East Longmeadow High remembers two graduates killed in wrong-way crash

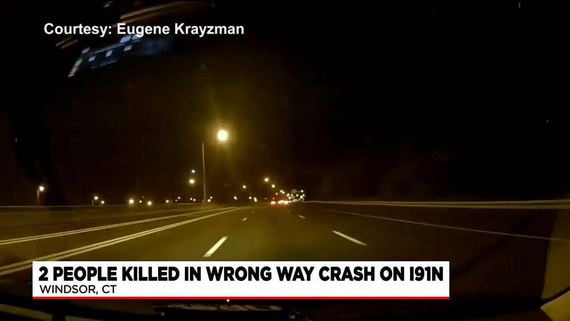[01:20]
We've obtained this dash cam video taken a short time before the crash, showing the car driving in the wrong direction. The two individuals that were involved in the wrong way that were in the car, the driver and the passenger both died at the scene upon impact.